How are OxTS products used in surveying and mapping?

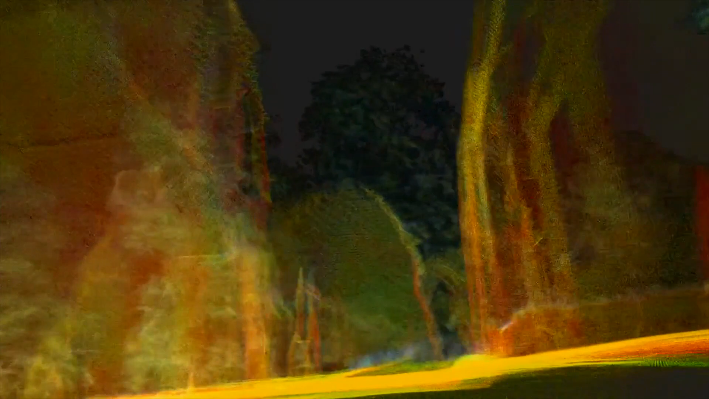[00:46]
So you need to have very precise navigation data
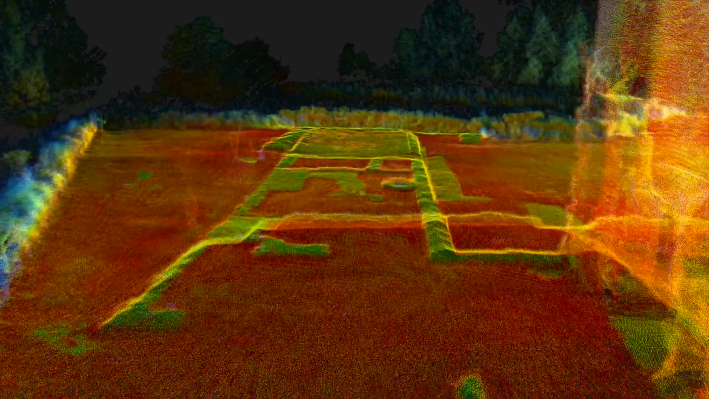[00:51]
to do a lot of different survey applications like LIDAR mapping,